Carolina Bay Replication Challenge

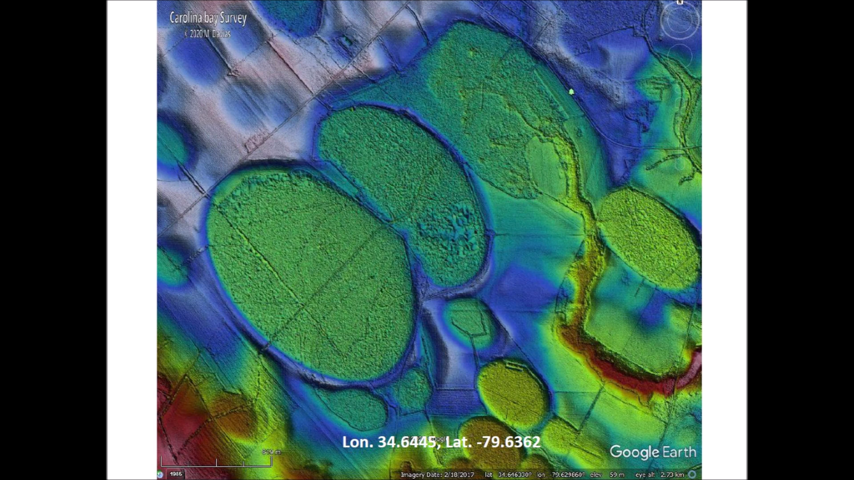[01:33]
Using the law of geological superposition, we can determine their sequence of emplacement. It is important to note that well-preserved Carolina Bays are elliptical in the mathematical sense. An ellipse with the same width-to-length ratio as a Carolina Bay will fit the bay exactly after rotating and resizing the ellipse. Here, we can see that an ellipse fits precisely and follows the contours of the bay rim. The highlighted bay has a length of 1,200 meters. The width of the bay cannot be measured directly because a portion of the bay was overlaid by another bay, but because the bays are elliptical conic sections,
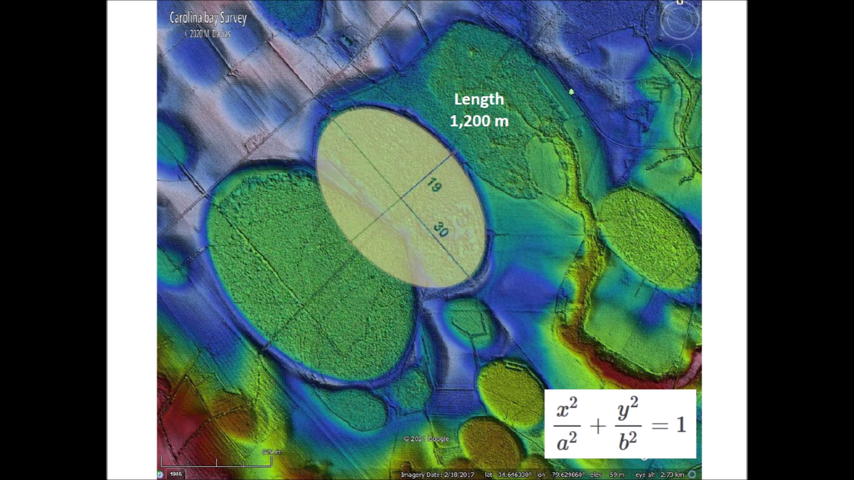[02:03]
it is mathematically possible to determine the shape of partially obscured bays from five points along their curves. A Carolina Bay with a length of 1,400 meters overlaps the previous bay. The overlap means that it was in place later in time. We can also see that this bay overlaid a couple of small bays in its southeast margin.
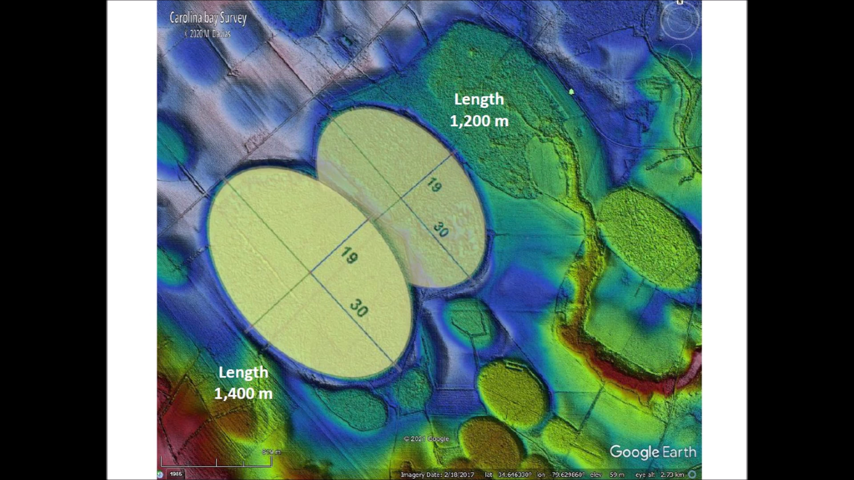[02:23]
In order to replicate this landscape in a model, it is necessary to follow the same sequence determined from the law of superposition. Most of the modeling work for the Carolina Bays has focused on making single bay structures rather than a landscape of bays.